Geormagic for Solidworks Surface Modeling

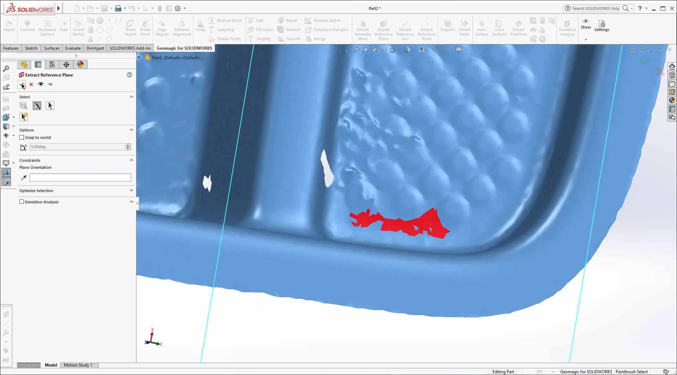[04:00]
So you'll see that we best fit to that data there.
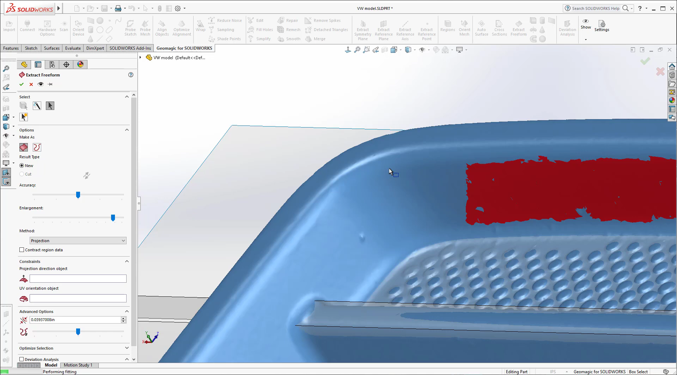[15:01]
And I'm going to hold control and remove a little bit from that fillet and let it fit. And I'm because I believe it's encroaching on that fillet that we're going to do later.
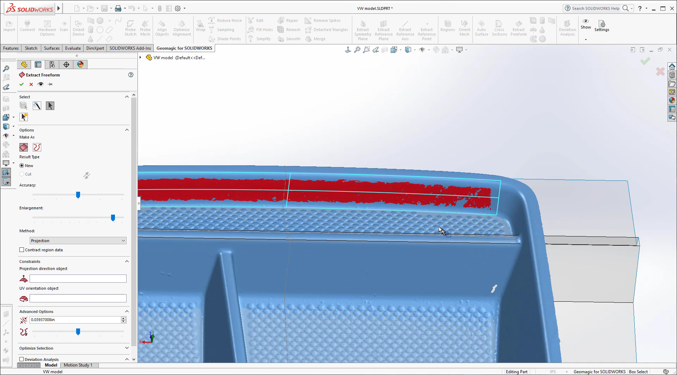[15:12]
So I'll go ahead and I'll just go ahead and increase that enlargement to the max.
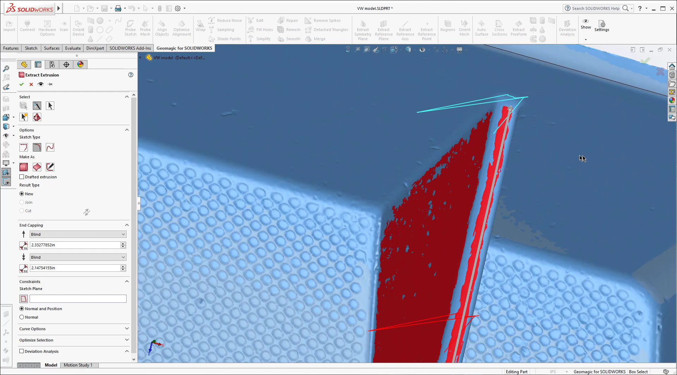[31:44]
But in this instance, what I'm going to do is select all that geometry and then switch over to Manual and hold Shift and add to it.